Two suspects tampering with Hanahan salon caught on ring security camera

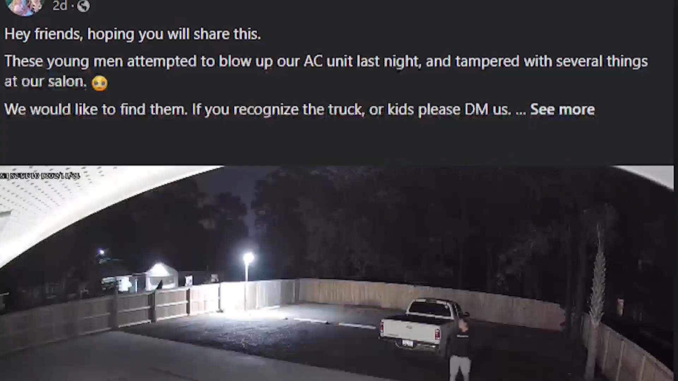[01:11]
We also put it on Facebook because as a parent, if it was my kids doing that, I would want to know. You can see a Toyota Tundra in the video with the mostly blurred license plate.